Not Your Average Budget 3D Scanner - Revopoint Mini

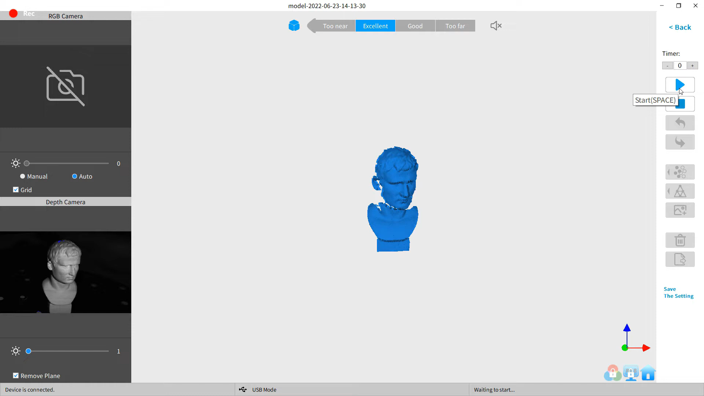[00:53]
I'm just going to push the play button, and it should start scanning. And then once it's done a full rotation, I just push stop.
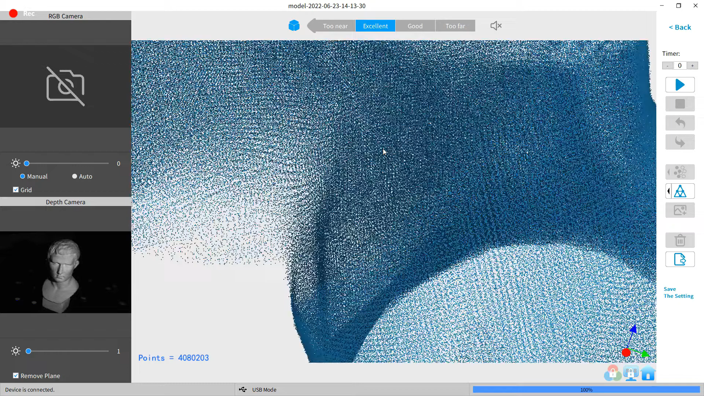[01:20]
And if I zoom in, you can see every individual point, which is insane how many there are. But we need more scans, so I'm going to reposition the model and start another scan. And once it starts, it should automatically align everything and start the scan.
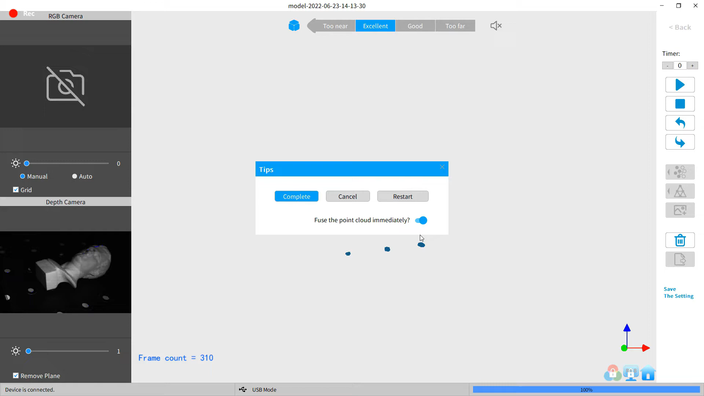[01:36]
And then I'm just going to reposition this and scan it from different angles until I have a fully finished model.
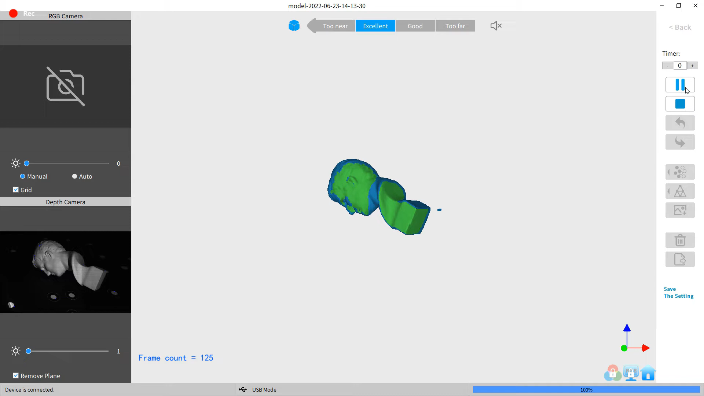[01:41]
And there we go, it is completely done. And now I just need to turn it into a solid mesh. And you do that here, and the settings are already set to what they should be. And then just click the little triangle part.
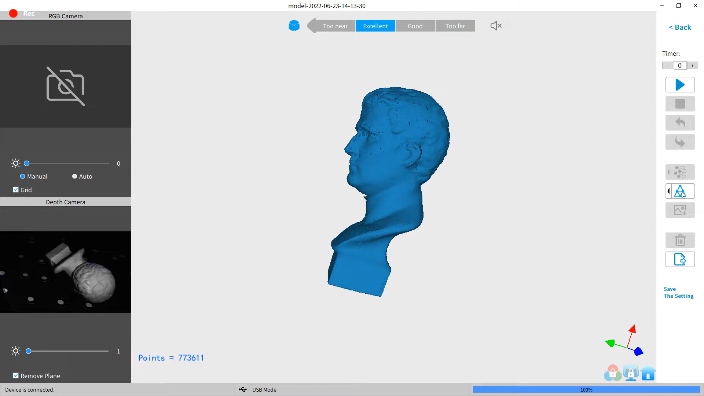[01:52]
And this does take a bit of time to finish. But anyways, here it is. And it looks like it came out really good.
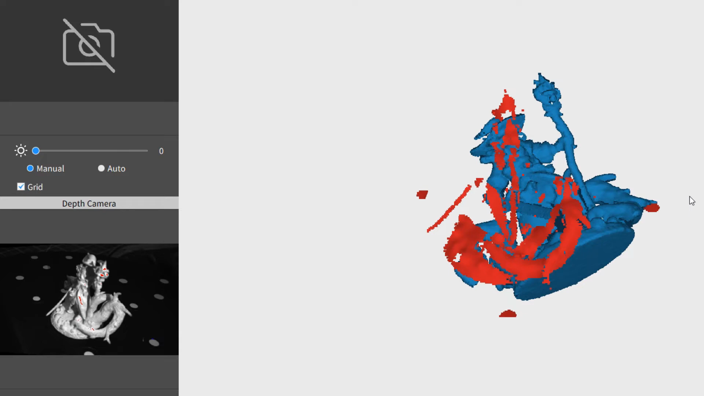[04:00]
The lighting was flashing. And this is something that the lighting in my room causes on recordings.
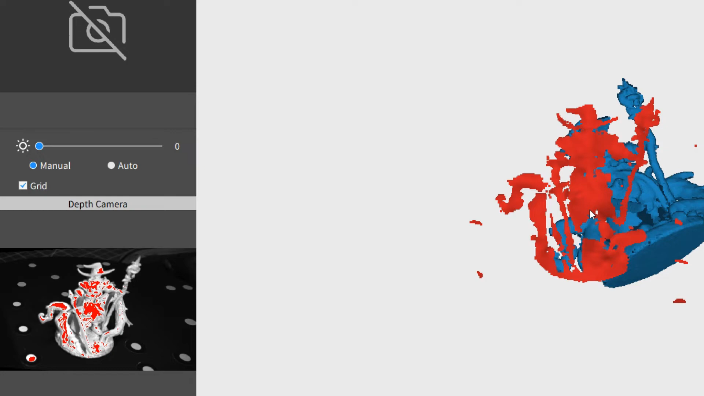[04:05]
So I just turned off all my lights and tried again.
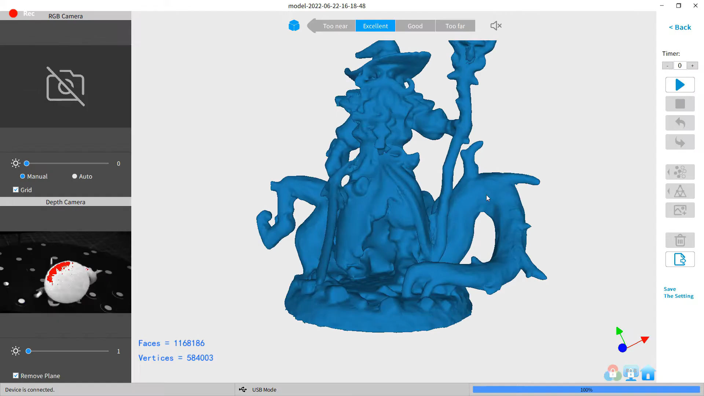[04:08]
And everything worked as it should.
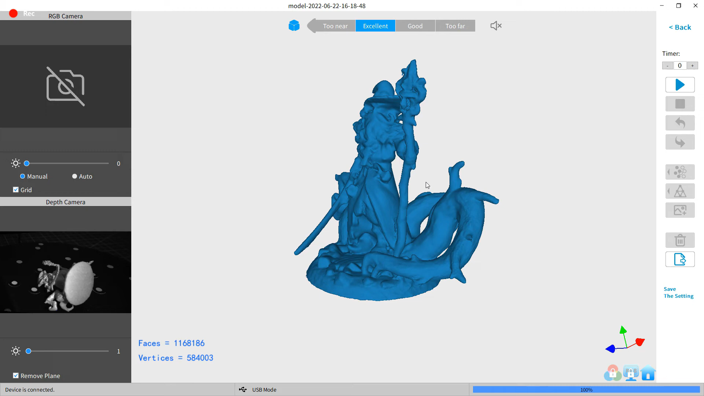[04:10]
And I was able to get this really good scan of this miniature. And just so you can see the difference, here's the best POP2 scan I can get of the same model.
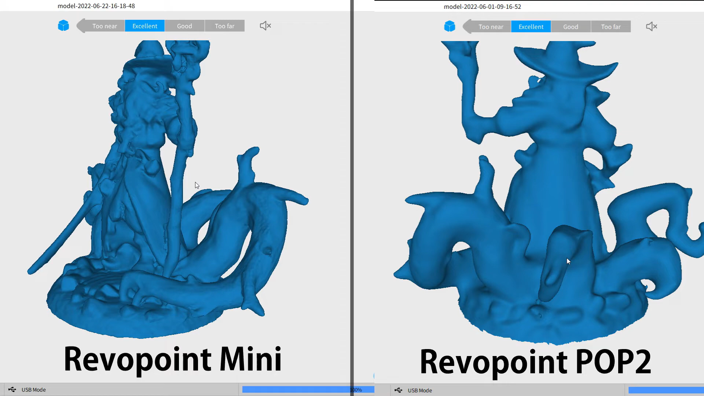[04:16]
So a really big difference. And I wanted to see how this would fare against my $6,000 3D scanner.